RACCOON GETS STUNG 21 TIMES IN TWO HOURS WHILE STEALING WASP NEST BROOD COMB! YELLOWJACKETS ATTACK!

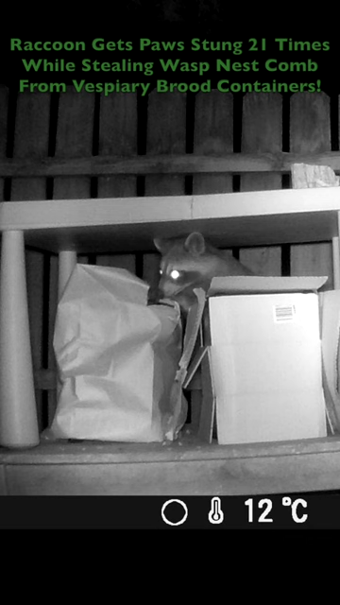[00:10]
Every time you see him suddenly yank his paw back he's getting stung again. We reviewed the footage, we counted 21 stings in two hours. He evidently got enough brood comb out to make the stings worth it.